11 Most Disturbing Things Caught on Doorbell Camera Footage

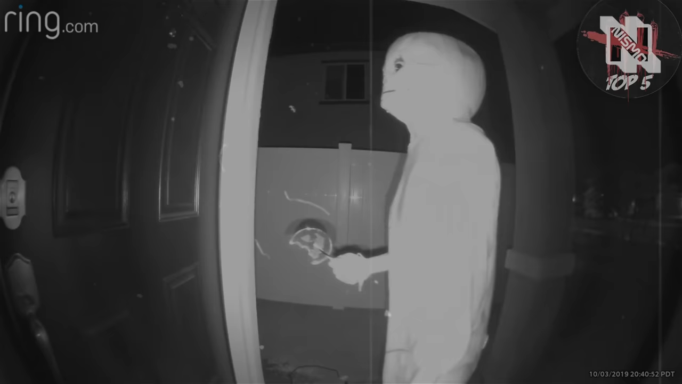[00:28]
Here are 10 of the darkest, creepiest, and outlandish doorbell camera videos on YouTube.
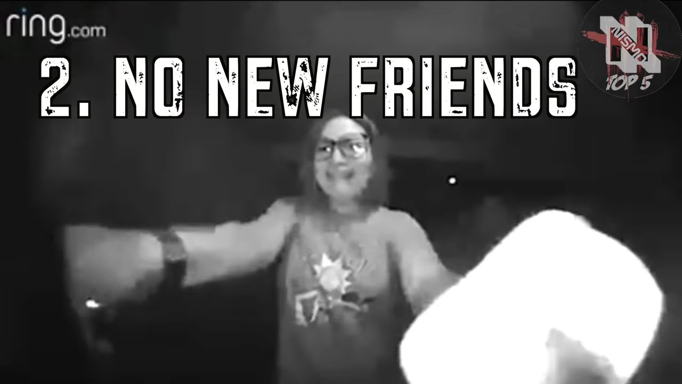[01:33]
Number 2. No New Friends This recent video involves a former police officer and a school teacher who seems to be under the influence of some type of substance as her behavior is incredibly aggressive and manic-like.
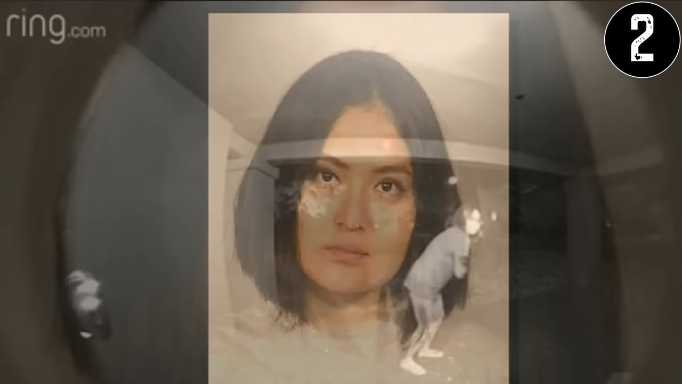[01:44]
The teacher in the video seems to be suffering from a case of mistaken identity as she repeatedly tells
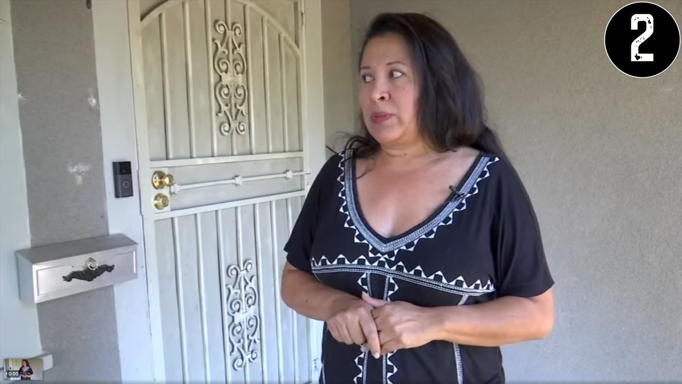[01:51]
the retired police officer and homeowner that her friend is inside the house. She doesn't take no for an answer when she is repeatedly told that she is at the wrong home and her friend doesn't live there and to leave the property.
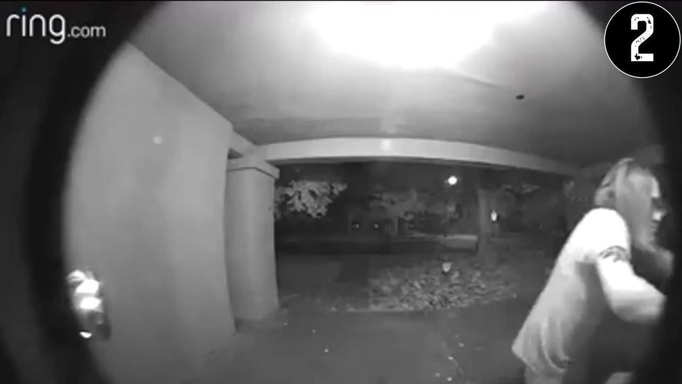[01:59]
After making her verbal pleas and crying out for her invisible friend inside, she begins vandalizing and ripping off the screens from the windows in a further attempt to invade the residence.
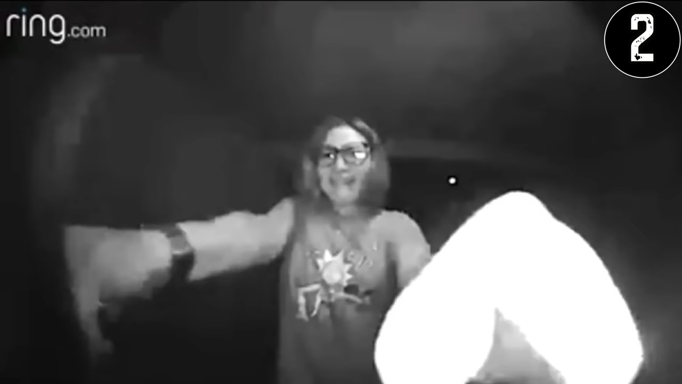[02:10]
Rather than using her own personal firearm to protect herself, the homeowner calls the police who arrive at the scene while the woman is still wandering around the perimeter of the home.
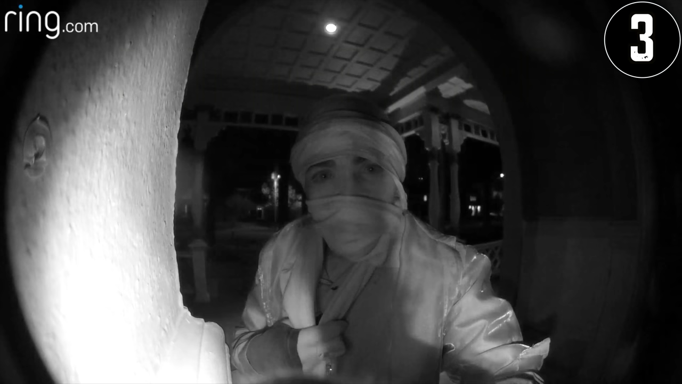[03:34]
Underwraps The third and in my opinion creepiest video in The Countdown involves a young woman who appears on a ring doorbell camera in extremely baggy clothes and a scarf covering her face. Even though concealed, the woman clearly is enjoying being captured on camera as her body language goes from a confident smirk to a more sinister tone of stalking the camera lens with her eyes. After staring down the lens and looking through the soul of the person on the other side, she puts on her sunglasses in the dark and cracks another smirk followed by some tampering with the doorbell camera's buttons.
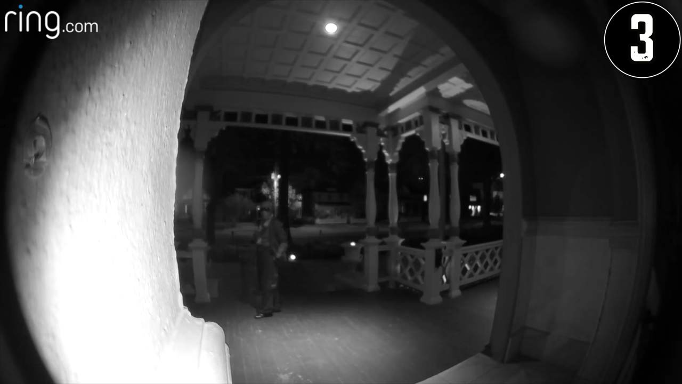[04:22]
I originally thought she was using sign language but after further research, it seems like she's just poking fun at the viewer on the other side and isn't really trying to communicate much. Many users believe this is a scorned and mentally unstable ex-girlfriend who is stalking their partner in retaliation to the relationship ending, and others believe it's just a deranged bagged lady who wandered off the street and stumbled onto someone's front door.
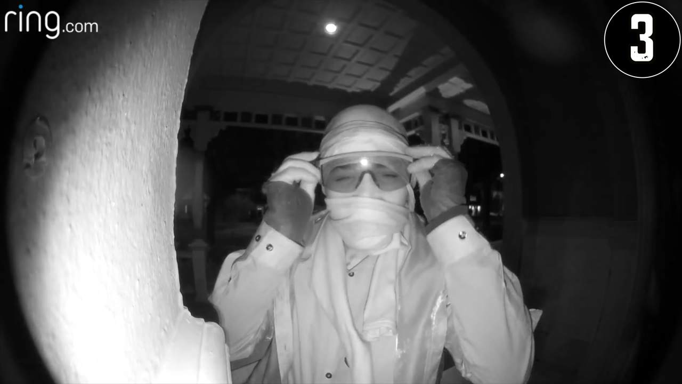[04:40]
Either way, having someone linger around your home in such a sinister manner, no matter the circumstance, is very nerve-wracking and unsettling. 2.
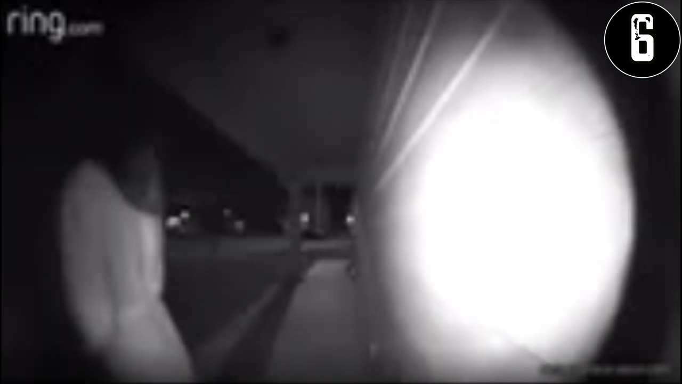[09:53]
video shows a similar theme a woman in a robe is seen frantically knocking on a neighbor's door as the blurry lens of a ring cam captures her expressions of distress and fear a few
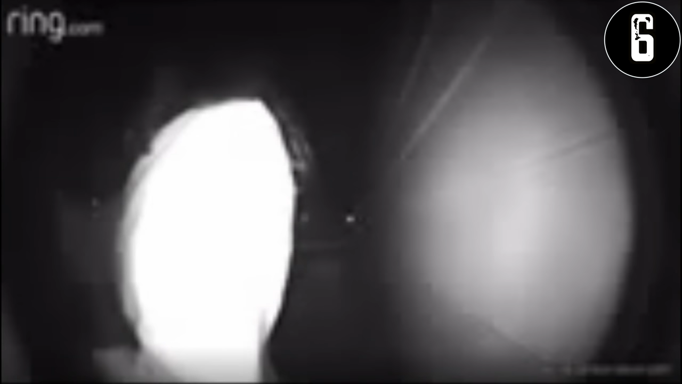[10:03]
moments later the pleas for help turned into screams as her abusive partner enters the frame and drags her off screen here's the video and accompanying news
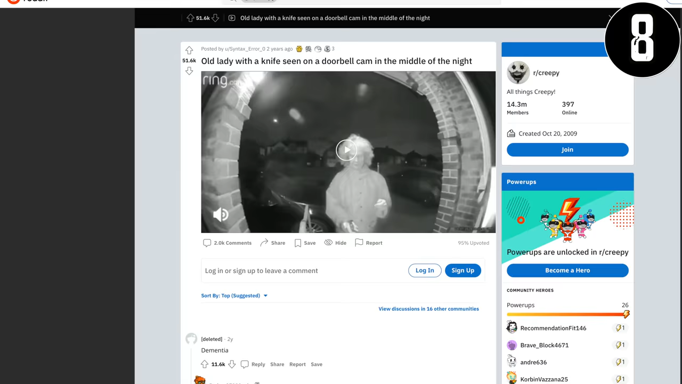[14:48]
username syntax error posted a short clip of an elderly woman holding a knife and laughing maniacally
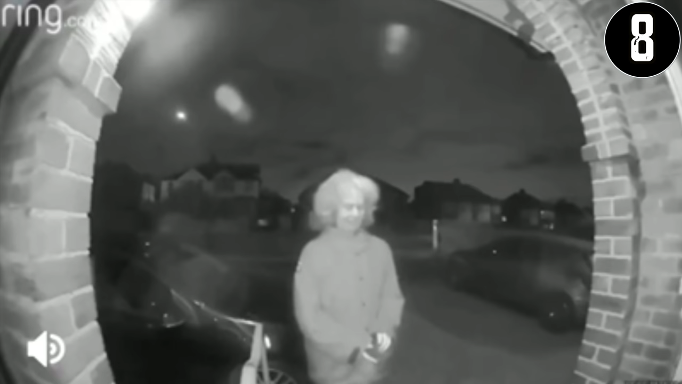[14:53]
while walking up the doorsteps of a stranger's home it appears that the lady is smiling but then has an expression of confusion come across her face followed by more smiling as she waves the knife around in front of the camera as frightening as this might appear this is more than likely a woman suffering from dementia and is unaware of her surroundings or location i understand how visually threatening this might appear to some people but this seems to be more of a case of a decline rather than someone with sinister intentions but you can decide for yourself what her motive was
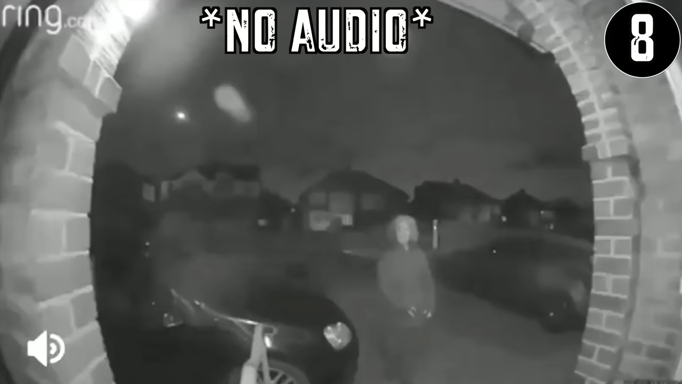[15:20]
another one bites the dust now taking
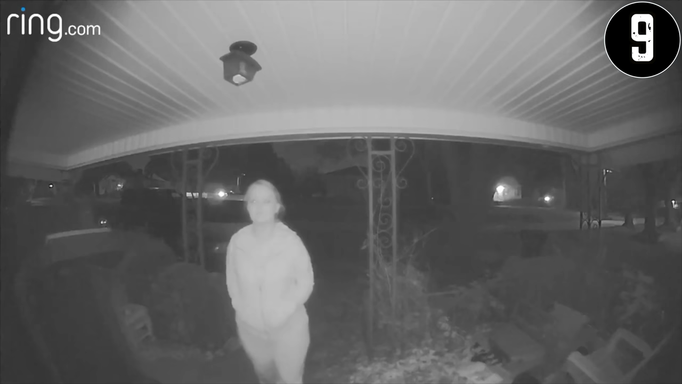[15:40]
a break from the more serious altercations in the video we have this clip of a young woman who appears to be having some fun with
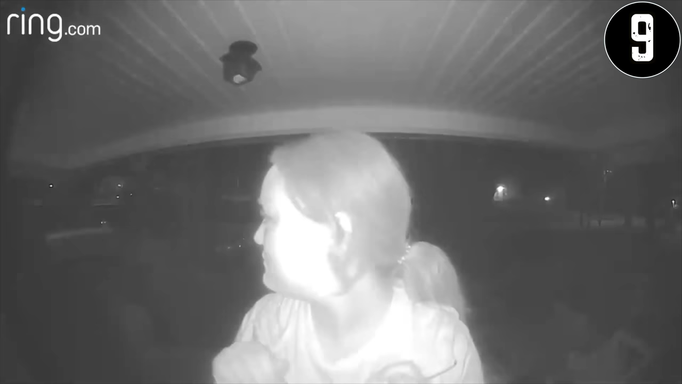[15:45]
the neighbor's newly installed doorbell camera she could also just be drunk and passing by when she notices the doorbell camera
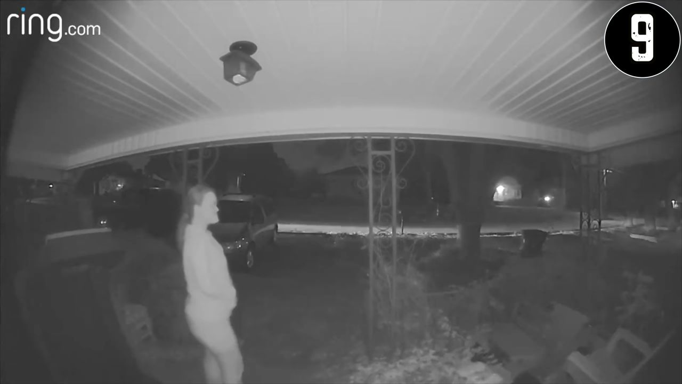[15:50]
but she begins making intentionally creepy and cringy gestures before pausing when she notices a car driving by after the car leaves the area she resumes her activity and leaves more than a minute worth of footage for the homeowner to watch back the following day the funny part is that the user posted the video on their youtube channel and commented that he thought the girl who trespassed was pretty cute and i guess this could be a new way of meeting people in the virtual day and age
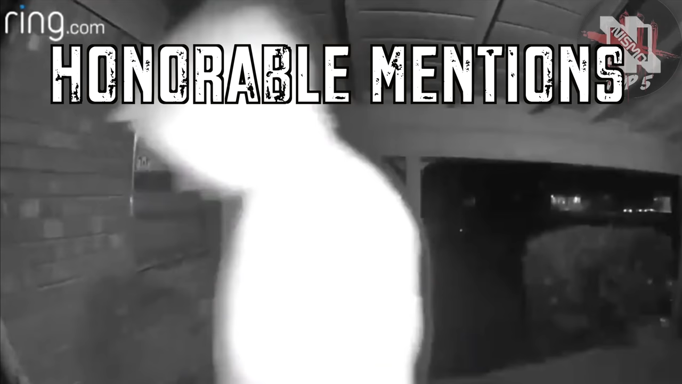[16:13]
honorable mentions the last three clips don't require any type of introduction or description as most
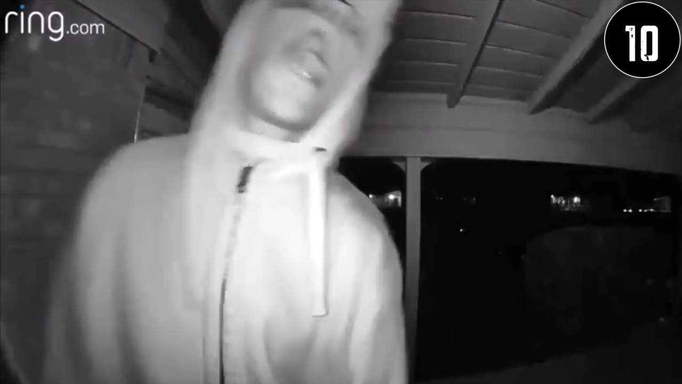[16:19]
of them are very isolated and very brief instances of unexpected visitors in the middle of the night they have either been covered endlessly in other videos or have no further information available regarding their origin first being a man under the influence of some type of drug knocking on random doorbell cams looking incredibly suspicious and run down while the other two visitors put a lot more work into their appearance before making their ring cam debut the reason i am
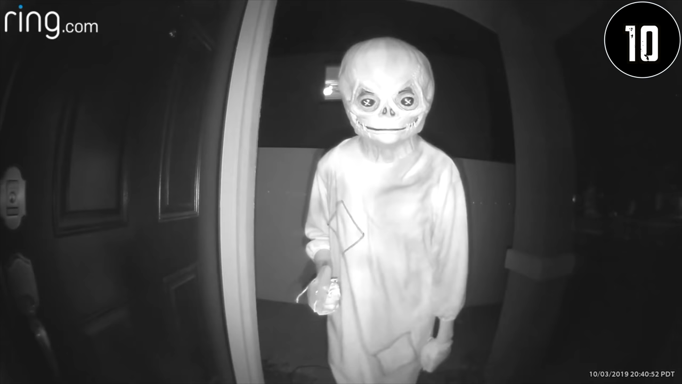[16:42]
not investing more time into the narration of these clips is because there isn't anything else to add or describe they're just brief one minute encounters that could have potentially been more dangerous than anticipated not to mention most of these clips are more than likely a creative neighbor with an inventive imagination just looking to have fun but you can be the judge